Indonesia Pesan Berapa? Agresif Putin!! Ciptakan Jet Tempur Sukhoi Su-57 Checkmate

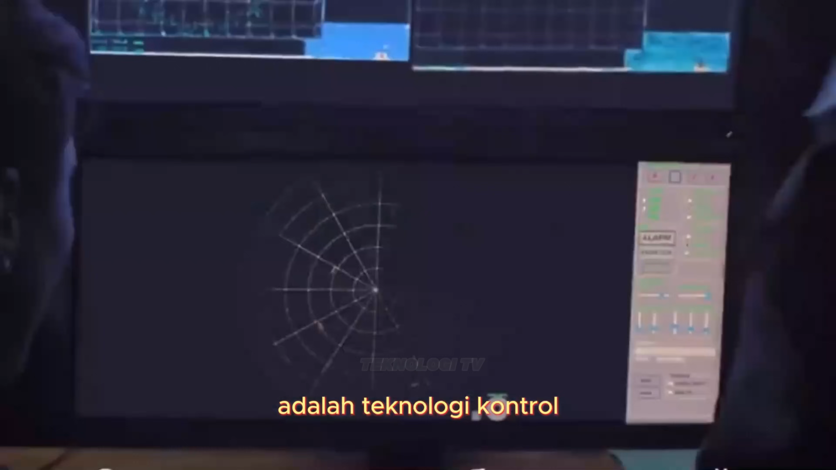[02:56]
Fitur utama dari mesin AL41F1 adalah teknologi kontrol vektor dorong yang bisa memberikan kemampuan manuver yang tinggi dan meningkatkan stabilitas pada sudut serang tinggi.
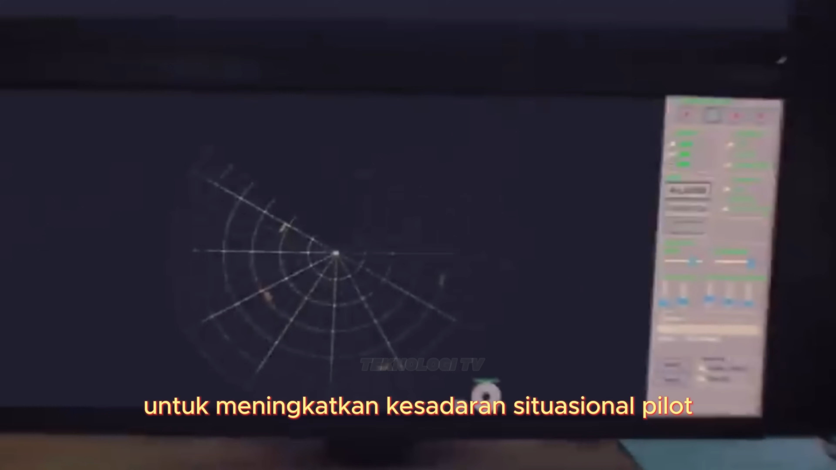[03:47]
Dilengkapi dengan kecerdasan buatan AI untuk meningkatkan kesadaran situasional pilot dan membantu dalam pengambilan keputusan.